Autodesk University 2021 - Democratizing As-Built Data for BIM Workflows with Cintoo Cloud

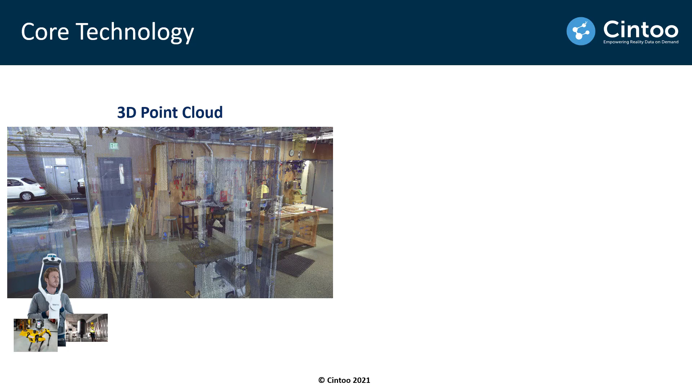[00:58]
The core technology behind Sintu Cloud is the ability to turn 3D point cloud data into a very high resolution 3D mesh using our proprietary compression technology. This compression reduces the file size of the data by about 10 to 20 times and allows us to stream the data very fast in a typical web browser. This technology also retains the accuracy of the original laser scan data and the inverse transformation of this compressed data is also possible.
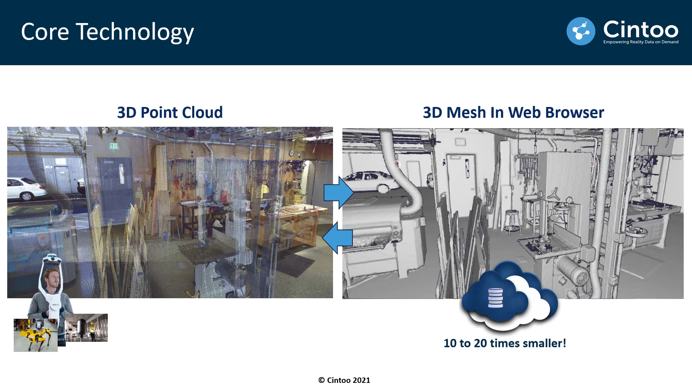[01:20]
So we can transform the 3D mesh back to its point cloud format which is completely unique to our technology and this technology is embedded into the Sintu Cloud platform,
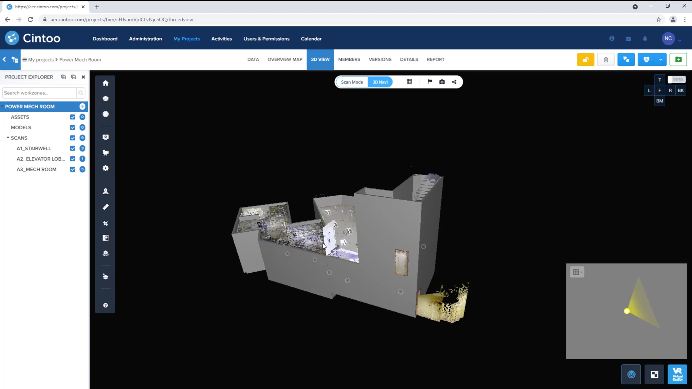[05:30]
By default the view will open in 3D navigation mode.
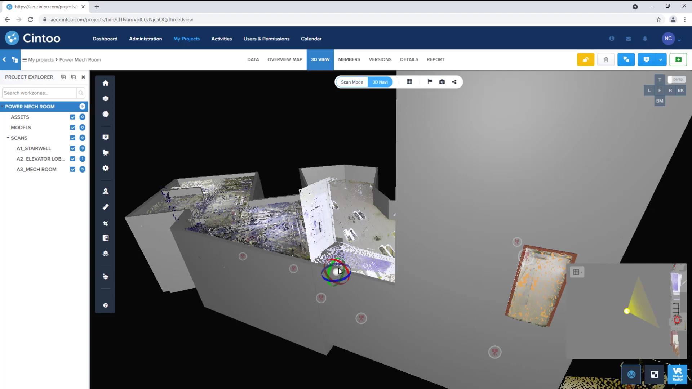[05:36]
So I can zoom, pan, and rotate around the project data. I can also use the project explorer to toggle on or off various work zones that have been set up in the project. So I can turn our design model on or off.
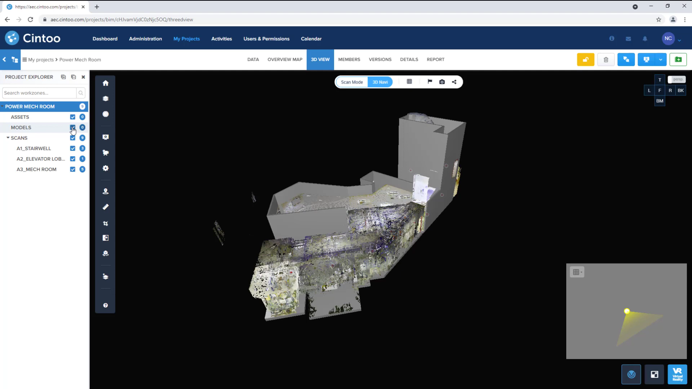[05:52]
I can toggle all of our scans on or off.
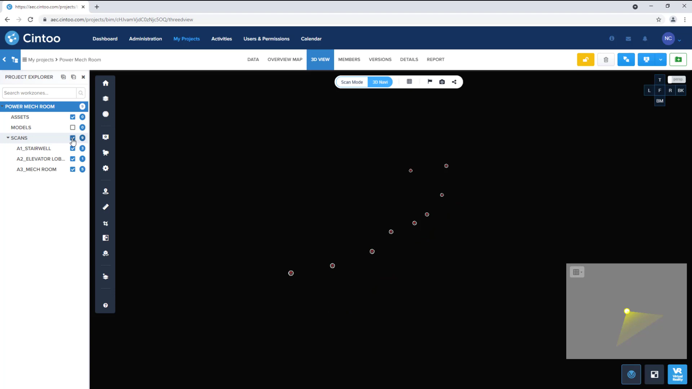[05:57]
And I can control visibility of individual work zones as well.
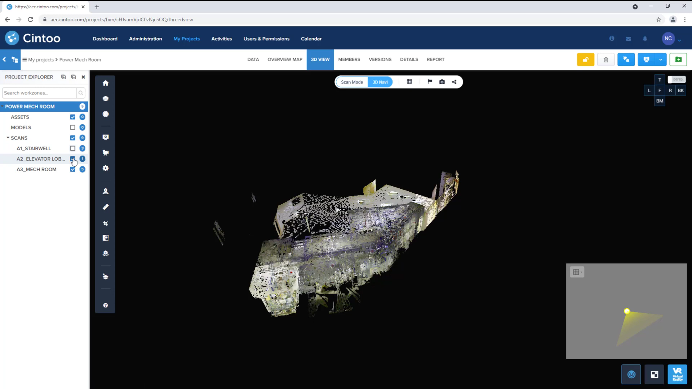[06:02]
I can also use the work zone tool to control the visibility of individual scans.
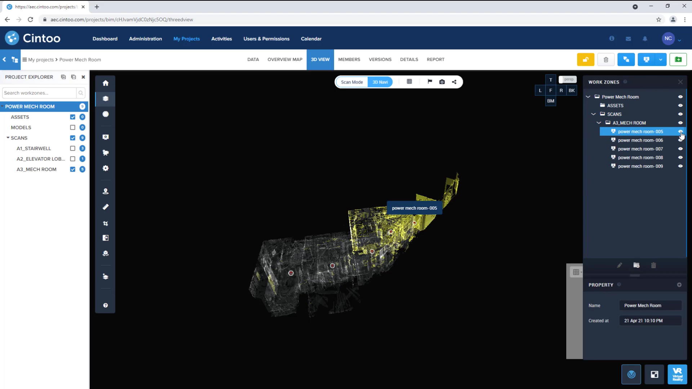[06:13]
I'll turn all of our scan work zones back on.
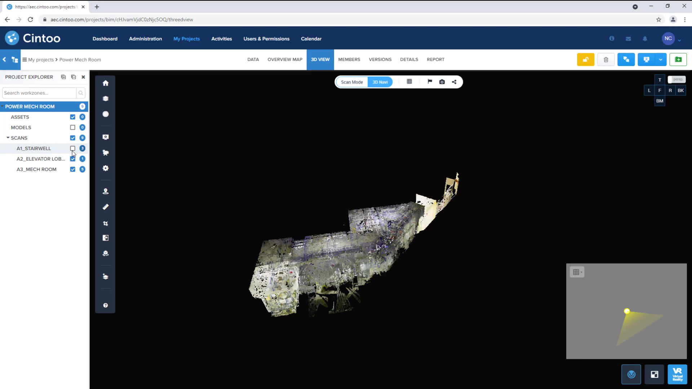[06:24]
And click on a scan to enter scan mode.
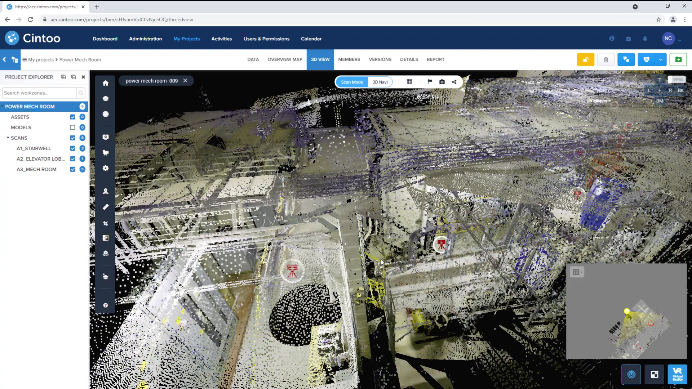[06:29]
By default, when entering scan mode, we'll see the panoramic image captured by the scanner at this location.
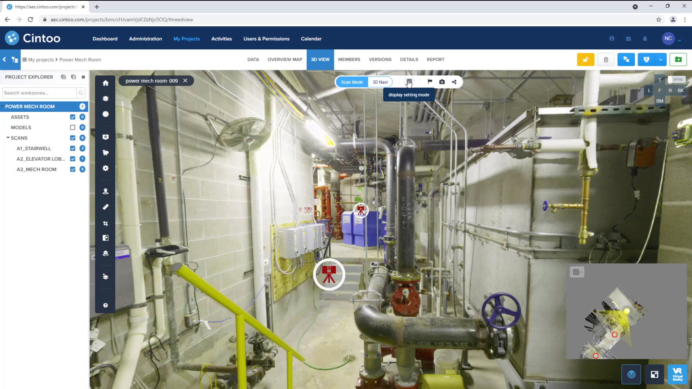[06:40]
We can change our display setting from 2D panoramic to 3D surface. To see the high resolution 3D mesh that's been created from the source point cloud file.
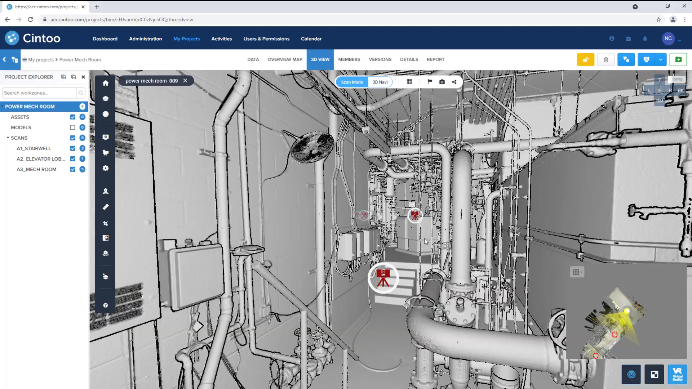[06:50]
We can navigate scan to scan by clicking the icons at each location.
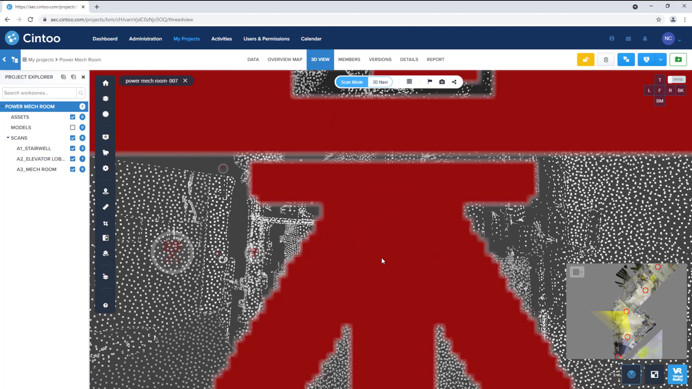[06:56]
Or use the navigation map to select a scan to jump to.
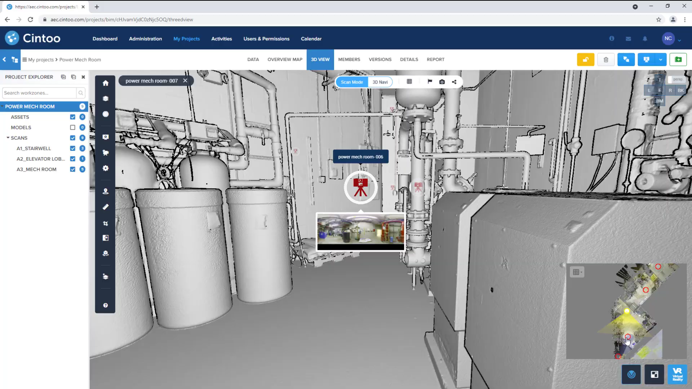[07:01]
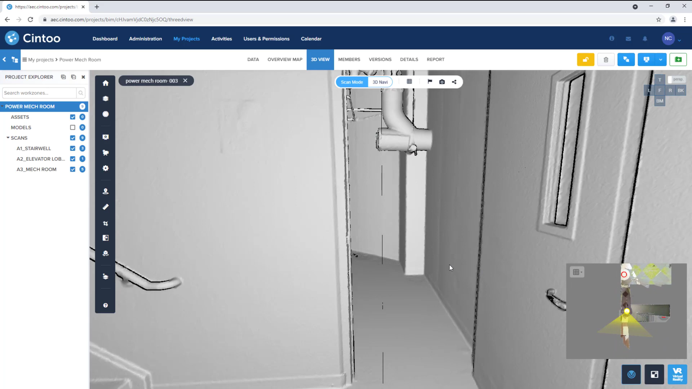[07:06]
And because this is all 3D data, we can do things like take measurements.
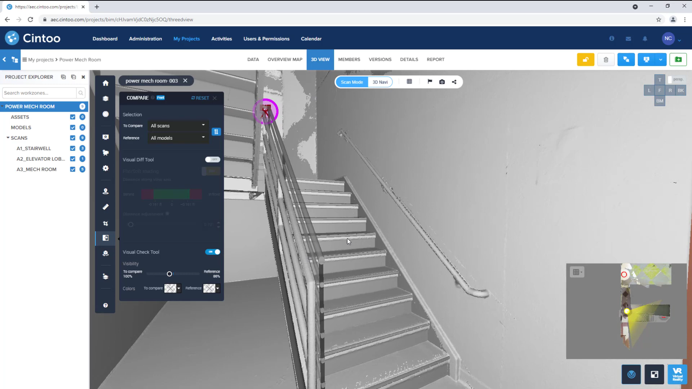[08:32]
Or just the model. And verify issues that need to be flagged. So we can turn the visual difference tool back on. And flag this handrail, for example. Using the annotation tool. We can set this as an issue. Give it a title.
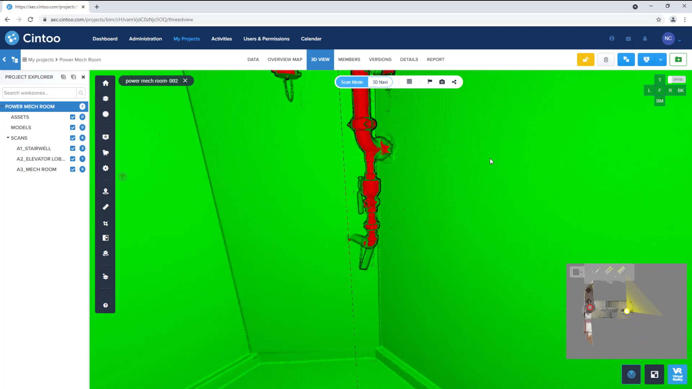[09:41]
And our design model. So we can see there's an issue with this pipe here. And we can see that the pipe is missing. So we can add annotation. Make it an issue. Give it a title.